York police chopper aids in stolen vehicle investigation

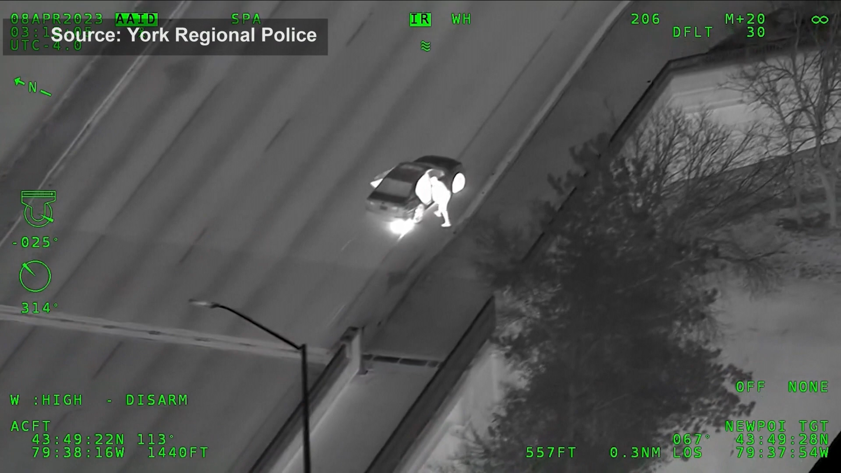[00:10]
On Saturday, police spotted a car idling in Nobleton with no front plate.
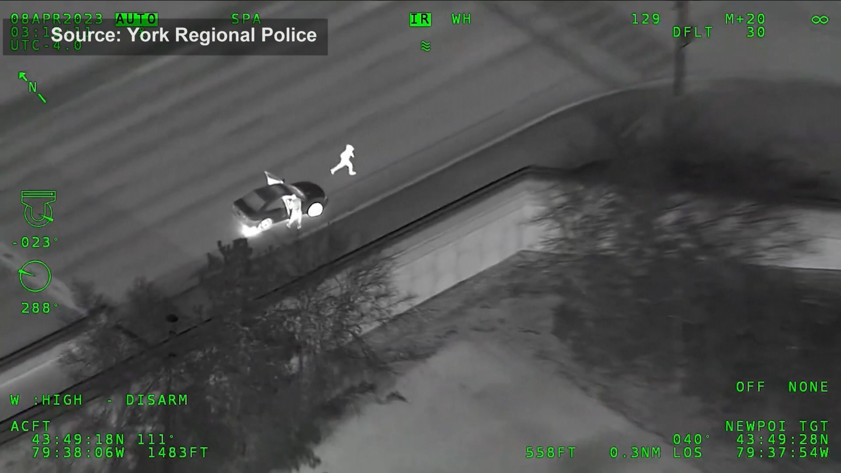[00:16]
When officers approached, the driver sped away on Highway 27.
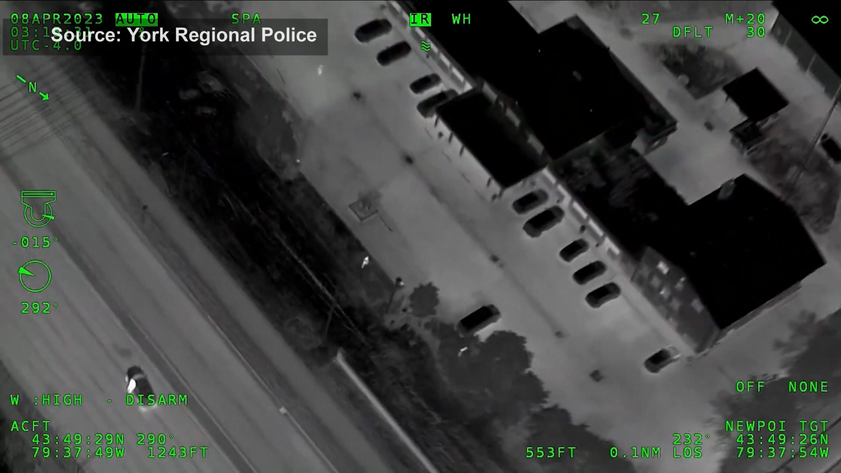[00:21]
The chopper tracked the vehicle while officers on the ground set up a spike belt which disabled the car. Three suspects ran from the vehicle but all three were arrested and police say they seized several master keys for vehicles.
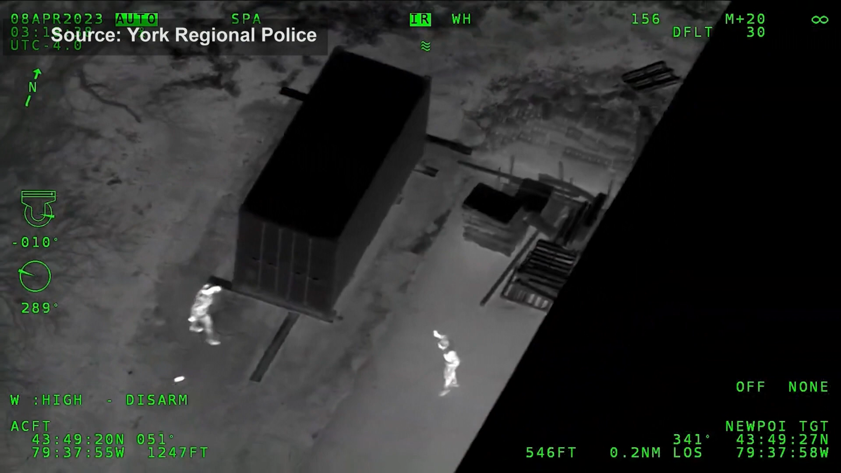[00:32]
Two Quebec men and a teen from Stratford are facing multiple charges.